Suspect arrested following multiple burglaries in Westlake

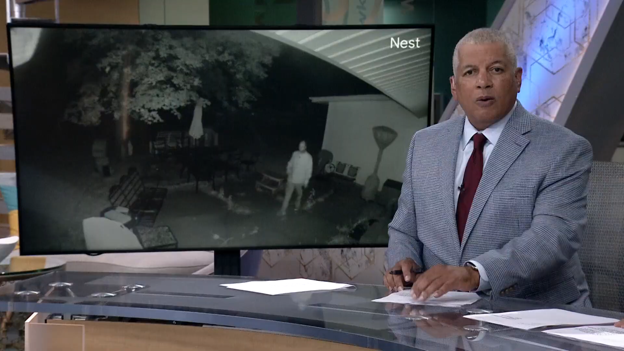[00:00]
Westlake police have made an arrest after a man was seen on a home surveillance video in someone's backyard with a gun and a mask. This happened early this morning. Rizobal Lawrence brings us that video and has the latest on the suspect.
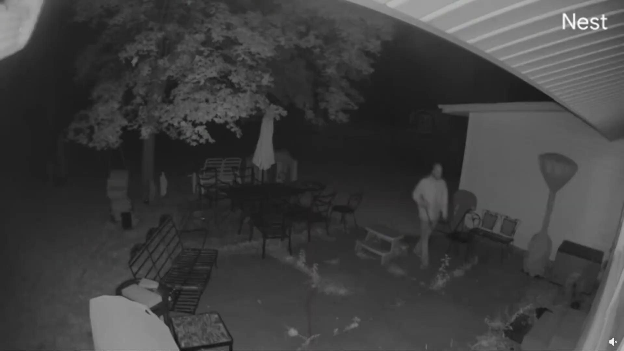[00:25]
But that was the scene Tuesday after this man was spotted in someone's backyard on the street around 2.15 in the morning. I'm happy the police is already came and they're doing their job. I hope they will cut the man.
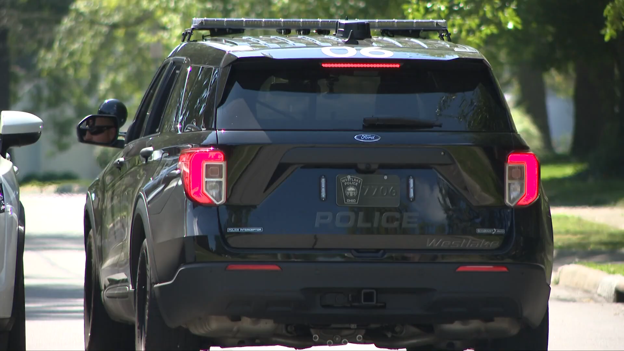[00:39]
Hours later, police made an arrest.
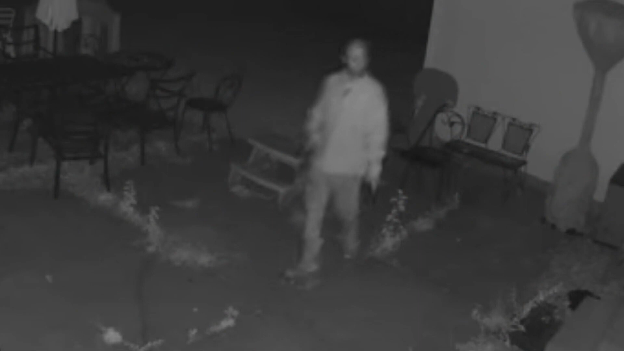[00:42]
A male suspect who they believe is the person seen in this early morning surveillance video. That's alarming enough, but especially alarming is that he's carrying a handgun with him and has a long stick, trying to put on a ski mask and also like peering in windows.